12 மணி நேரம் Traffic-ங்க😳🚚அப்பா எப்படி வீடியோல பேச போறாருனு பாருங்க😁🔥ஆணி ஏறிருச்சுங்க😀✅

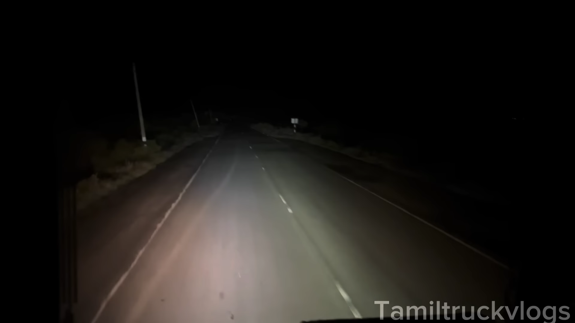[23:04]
இப்போ இது என்ன அருப்பு கோட்டை ரோடாங்கப்பா? இது இல்லை இல்லை, அது அருப்பு கோட்டை ரோடு.